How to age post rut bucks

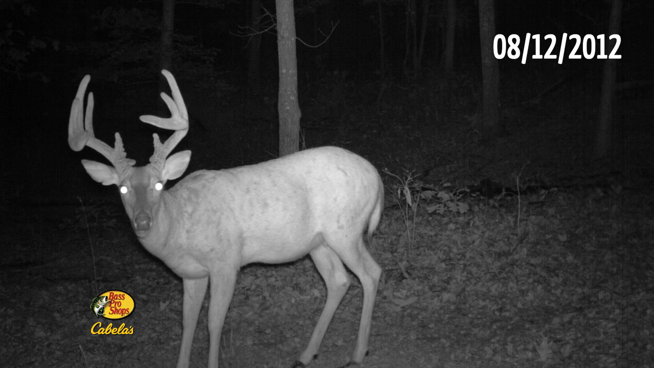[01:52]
When I show you these trail camera pictures of that same buck just a few months earlier or pre-rut, man, you can tell a huge difference. His neck merges with his chest as brisket and his shoulders are really filled out and he's just a big old brood of a buck. So, based on all those comments, I appreciate y'all sharing that input.
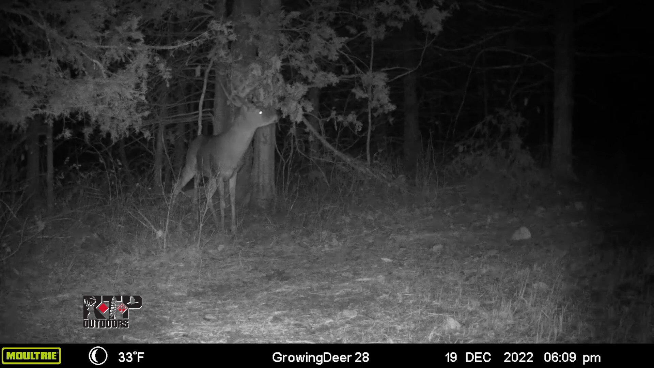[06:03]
We call this buck Big Sow. Big Sow is a mature deer. And when you look at his images we had, his Moultrie Mobile images from this summer and early season, no doubt about it, that's a mature deer. Neck comes down to the brisket. Great big chest. Chest is bigger than the hams. Belly's got a sag in it. No one's saying that buck's not mature.
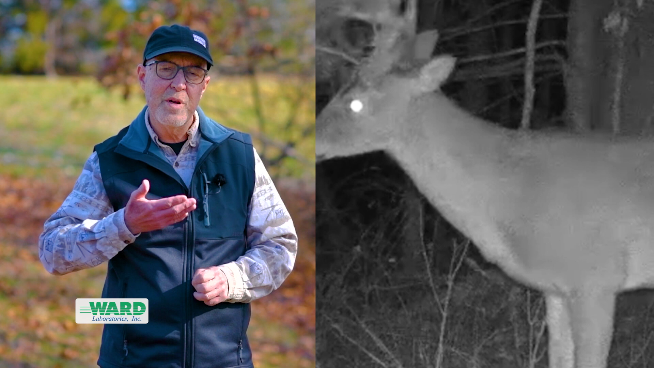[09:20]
Was that neck merging with the brisket on the chest or is it now a few inches taller? Same deer. Is that belly what we call a pot belly on a mature buck? Now he's a little trimmer. Could be the same deer. Are those shoulders not as well developed because he's lost some body mass? Remember, losing 20% of your weight. Think about that.